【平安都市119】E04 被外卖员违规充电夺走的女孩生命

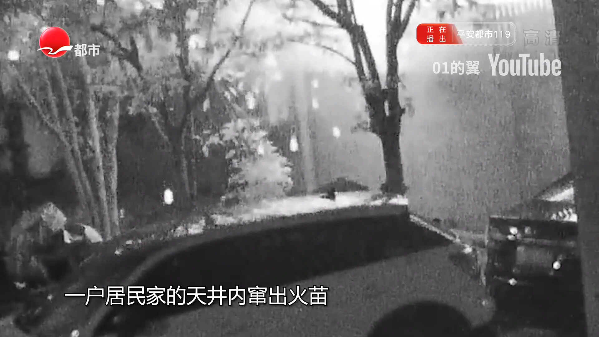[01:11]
出了火苗一瞬间爆炸的火花四处喷射惊醒了周边几栋楼的居民们
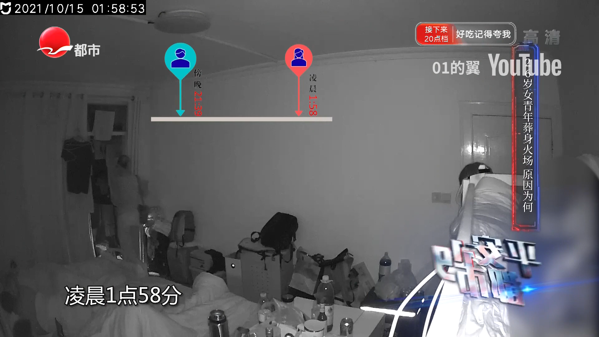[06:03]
十八分遇难者返回家中凌晨三点十分左右房间内摄像头突然断电而此时也是室外摄像头记录下火灾爆发的同一时间
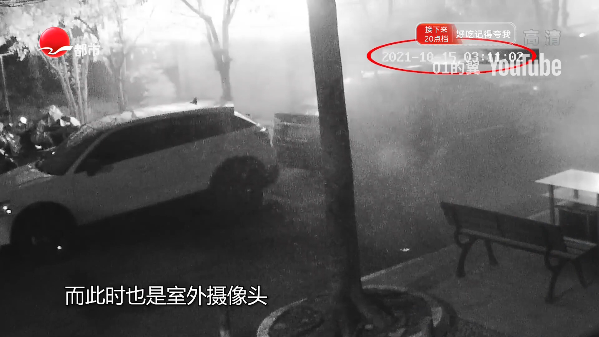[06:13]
随着火调员的多次勘验调查案件真相逐渐浮出水面